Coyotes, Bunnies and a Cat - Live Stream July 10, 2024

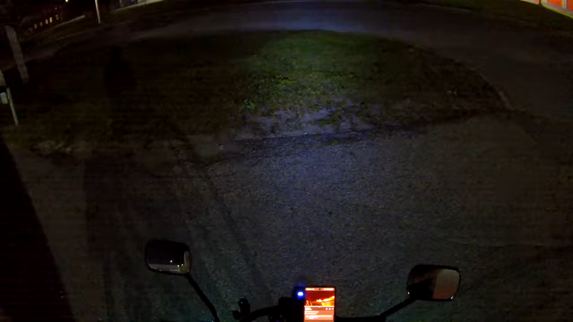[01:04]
See what it is. Ooh, I saw two coyotes, too.
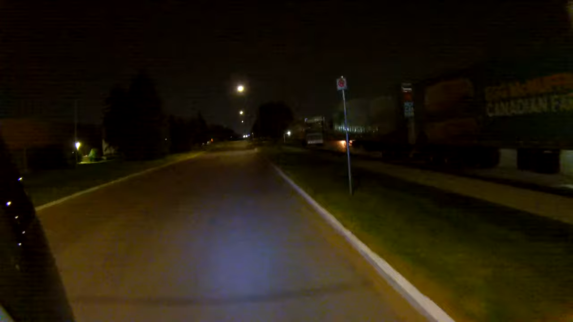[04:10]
The only reason why I'm live streaming right now, I'm not even going to be live streaming long. But I wanted to see what it looks like at night from my helmet camera. I set the 1080p also.
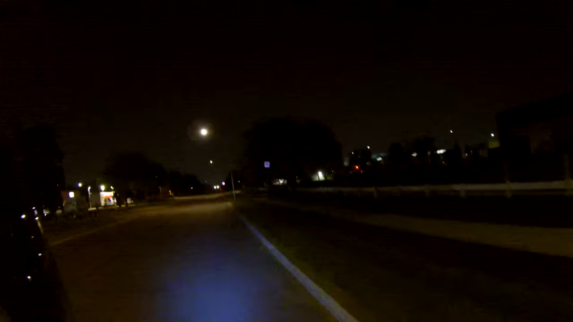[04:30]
Where the fuck were those birds? I don't hear them anymore. Huh. Literally sound like a million birds. I gotta put music on. Wait, this isn't the street I'm supposed to come down. Ah, shit.
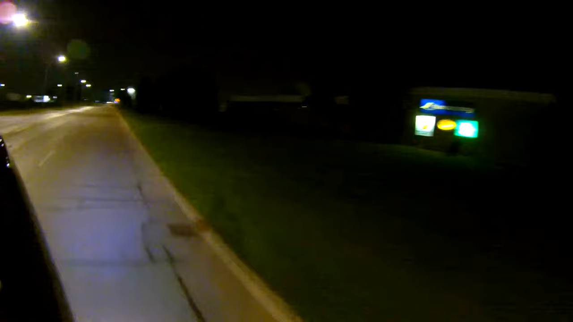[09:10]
That's when I saw the coyotes. Oh, this is where our fire station is. Okay. I hope those coyotes are still there.
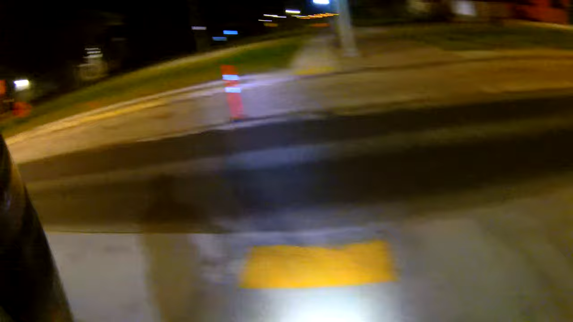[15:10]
fucking city. Oh, there they are. Oh, there's one. Hey, Coyote, where's your buddy? Oh. Hey, where's your buddy? Where's your buddy?
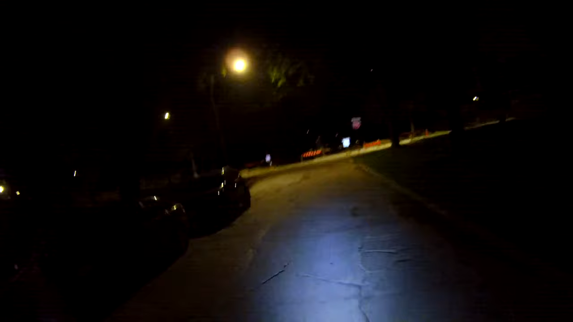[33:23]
I don't think I could cross. I think it's pretty closed off. Yeah, it's a big jump, drop off. I have to go up to the sample. I don't want to lift my bike up. Ah.
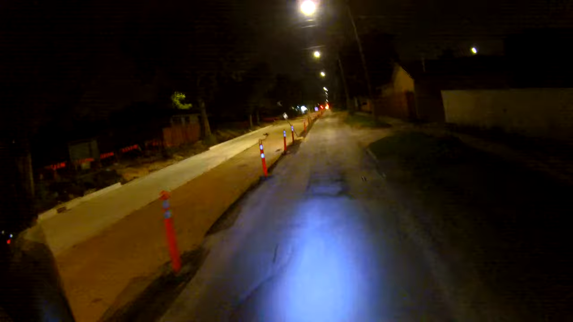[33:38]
Fucking construction everywhere. Wait, is this simple? Yeah, this is one I could go down. There's a bit of a path here.